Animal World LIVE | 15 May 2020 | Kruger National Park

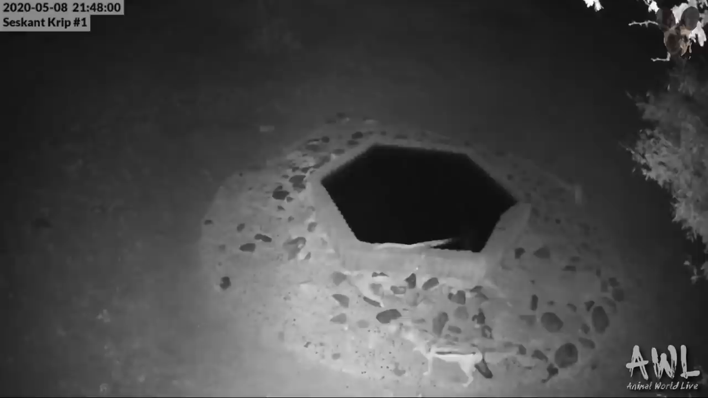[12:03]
And as it gets drier, those live bush cams are going to get busier and busier, and we're very excited for that. So the first visitors we had to Seskant was the jackal pair, and I actually have heard them calling from that area now, so it looks like they've established in that area, which is really great. So hopefully we're going to be seeing quite a lot more of the black-backed jackals on the Seskant cam. And we have seen them on Boskamp as well before, but it looks like they're definitely getting nice and relaxed around the Seskant area.
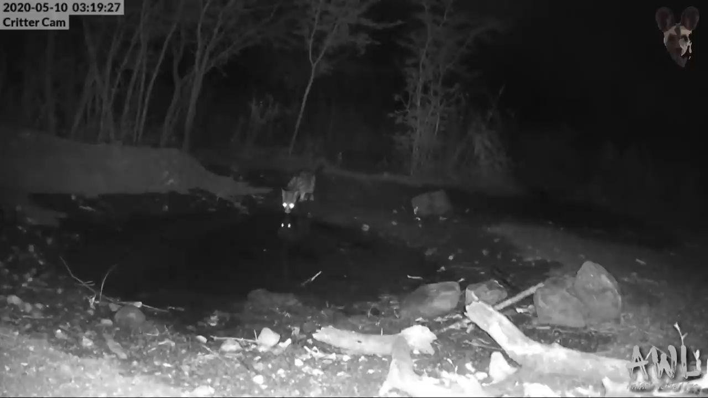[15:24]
And very nice to see a jennet slaking its thirst on the Criticam. So that's always awesome. Oh, thank you very much, Nunya. Hello, everyone. Oh, we've got a few people joining late. Joel, Wendy H.
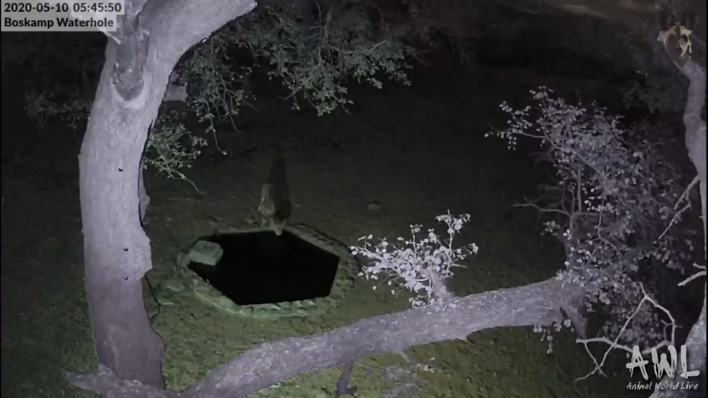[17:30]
And they've been coming quite early in the morning, just before sunrise. And we think they might have had a kill close by, because 2 days in a row, they sort of arrived just before sunrise for a drink. So very cool to catch up with them, the three big boys of the Rietspruit Reserve. Now, the male lions are not the only males that have been utilizing a Boskamp.